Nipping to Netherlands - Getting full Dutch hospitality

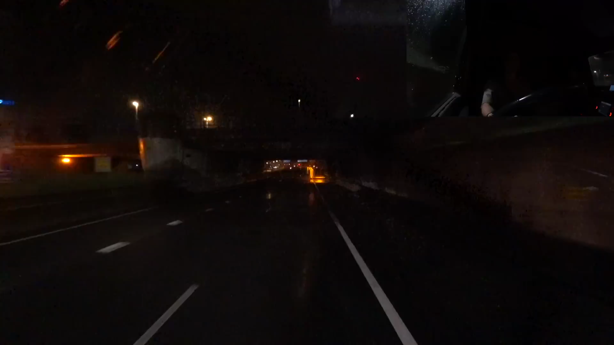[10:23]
here we go on the motorway all is good stick with the a4 for now there's the first sign for Antwerp good that's where we want to head to